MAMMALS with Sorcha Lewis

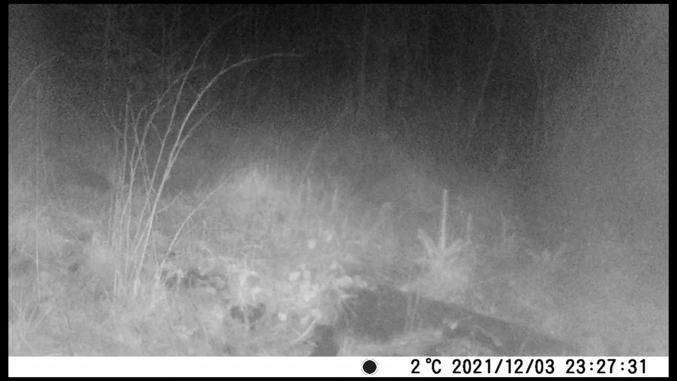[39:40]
And it was on my birthday last December, and it is pine marten. There he goes. And it just picked him up as he came through, and you can just, I'll play it one more time, you can see this sort of lovely creamy coloured bib that makes them quite distinct. And the other thing about the pine marten is, again, it's a good sized animal, it's quite cat-like in its appearance and the way its mannerisms are.